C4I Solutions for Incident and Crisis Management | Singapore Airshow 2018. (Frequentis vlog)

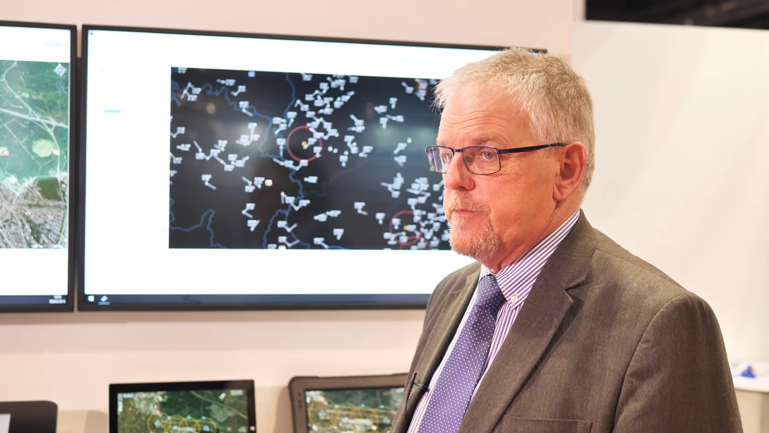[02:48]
Well the air policing solution provides the commander for the first time a fully common operational picture.
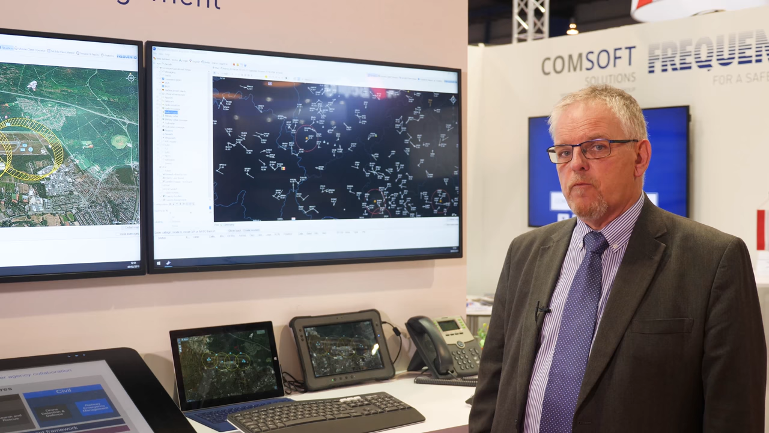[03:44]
I did 30 years in the Royal Air Force and this tool would have been really really useful to me in enabling me to do my job which was policing the Air Defence in the United Kingdom. One of the key abilities of this system is that we can share
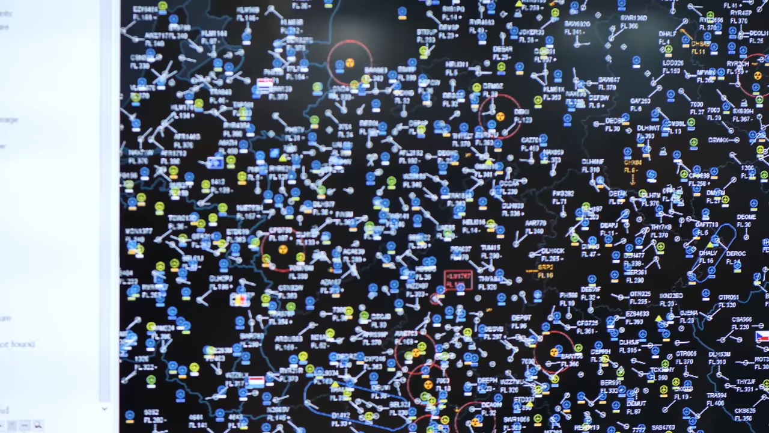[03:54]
the picture onto another PC or a tablet.
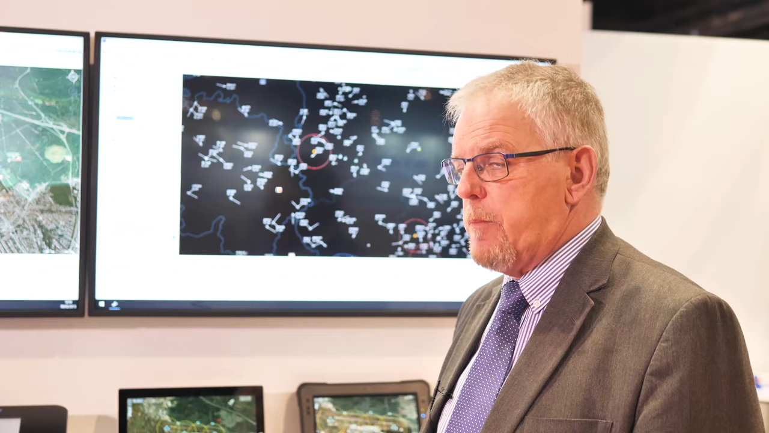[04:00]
This enables the commander wherever they are to be given the full details so that we can conduct our mission.